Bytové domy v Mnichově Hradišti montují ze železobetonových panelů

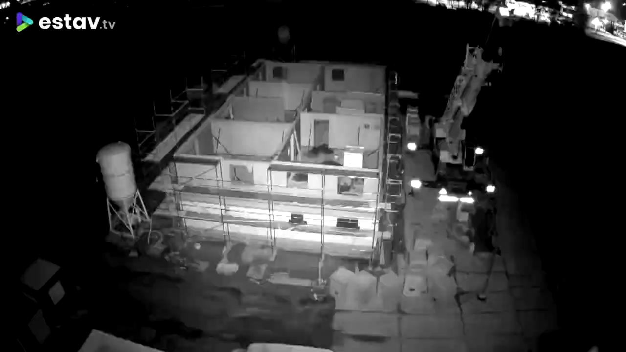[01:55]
Čtyři podlaží bytového dumu v Mnichově hradišti byla smontována za deset dní.